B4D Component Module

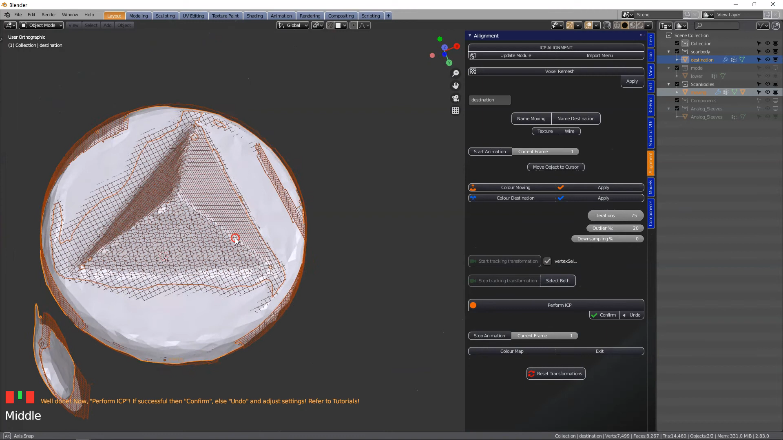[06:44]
overlap because the scan itself is not as accurate as the scan body. So the finer your scanner is the better you're going to get an alignment.